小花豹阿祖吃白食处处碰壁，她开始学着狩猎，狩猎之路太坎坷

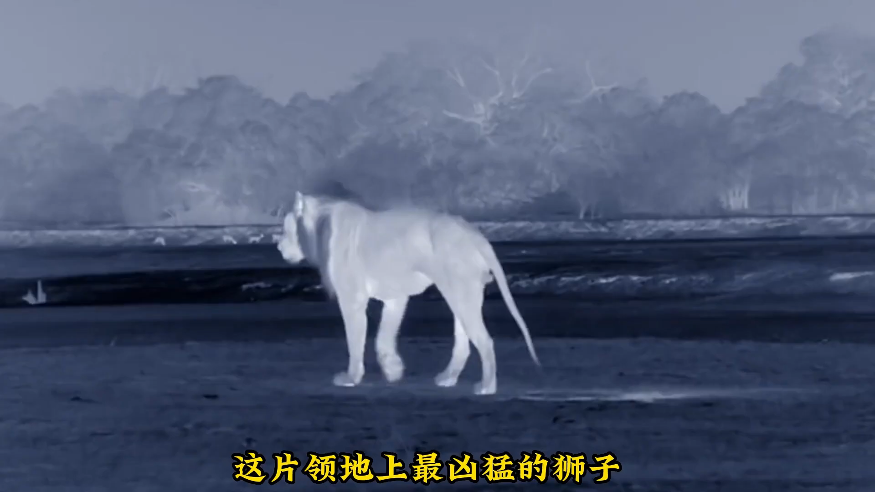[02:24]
上最凶猛的狮子莫霍克就在距离阿祖300米的地方巡逻阿祖在树上很安全但经验不足的他却决定下手走走这里是莫霍克的领地中
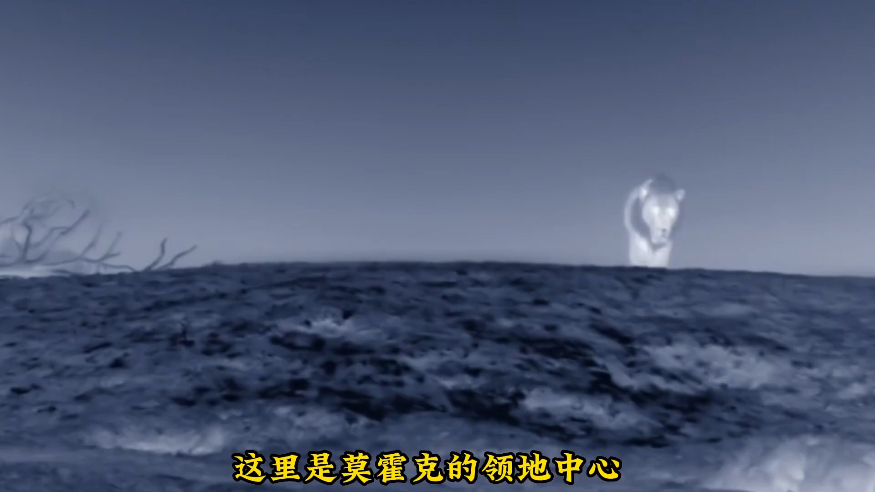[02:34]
心一旦莫霍克遇到阿祖他一定会毫不犹豫地选择杀来阿祖此时阿祖还正好朝莫霍克的方向走去但莫霍克的声音让阿祖停了下来阿
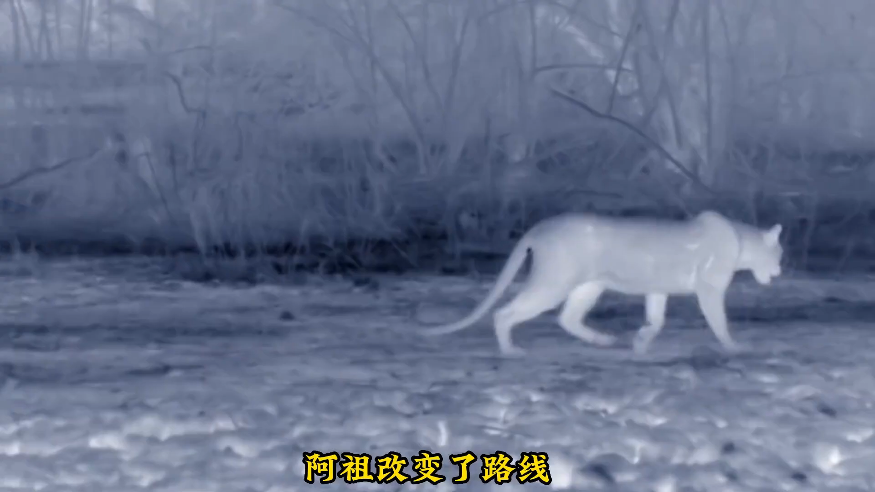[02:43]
祖改变了路线不过莫霍克却闻到了一股气味幸好不是阿祖的气息莫霍克掉转方向离开了阿祖侥幸逃过了一劫可饥饿又将他带入了另外一处危险地带两
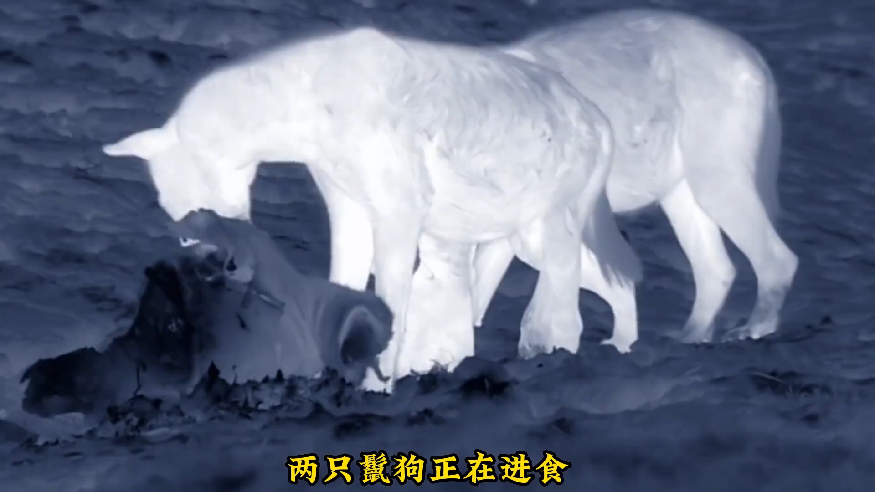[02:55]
只猎狗正在进食阿祖并不是他们
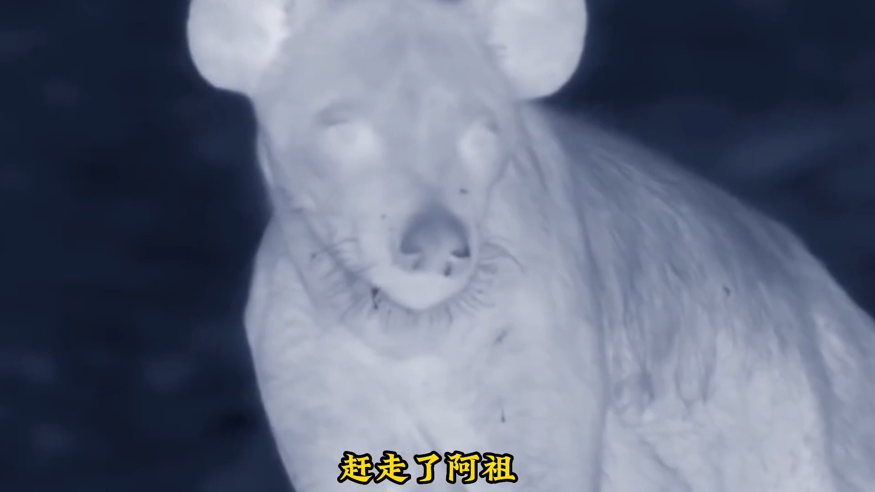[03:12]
走了阿祖在大多
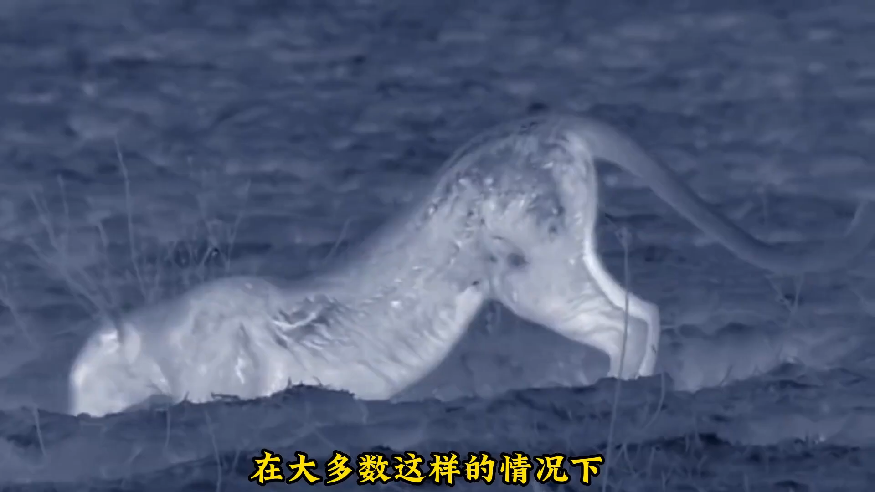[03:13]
数这样的情况下花豹绝不会再靠近了可鲁莽的阿祖却进行了第二次尝试阿祖不愿退后他抢走了一小节肠子
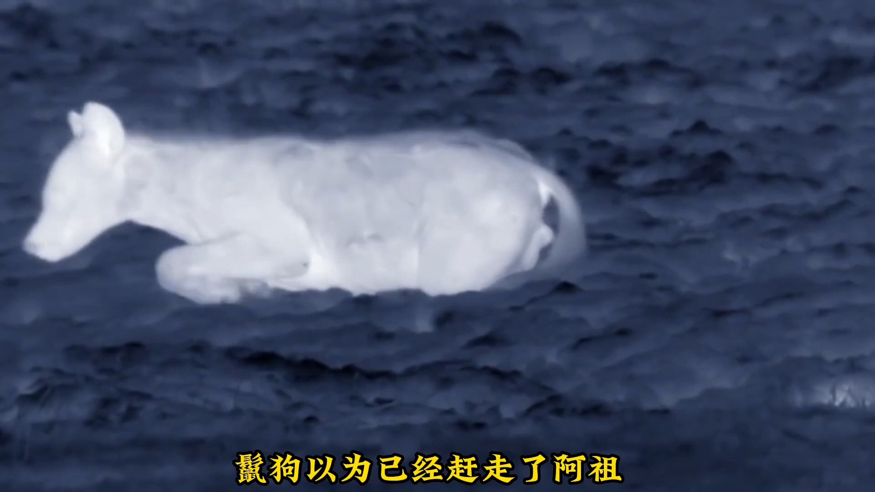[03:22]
猎狗以为已经赶走了阿祖吃饱的猎狗准备睡觉了聪明的话豹总知道何时收手但阿
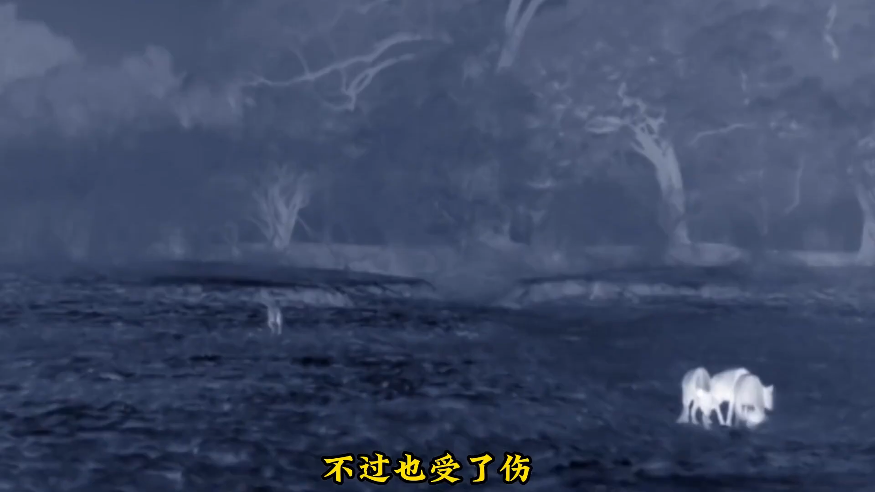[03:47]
阿祖是幸运的他奇迹的独自度过了惊心动魄的一晚但如果阿祖还是学不会独自受力他或许都熬不过一周被
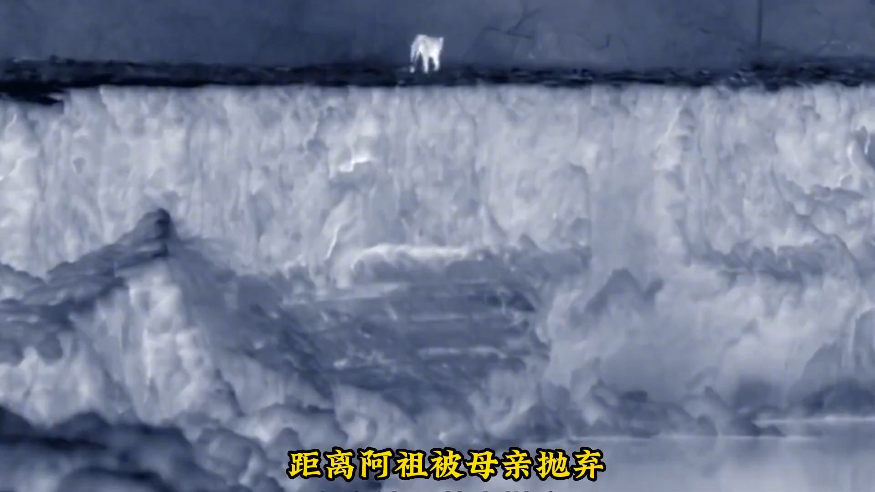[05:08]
改变策略他开始学习自己狩猎到了夜晚是狩猎的最好时机距离阿祖被母亲抛弃已经过了48小时这48小时阿祖一直致力于寻找残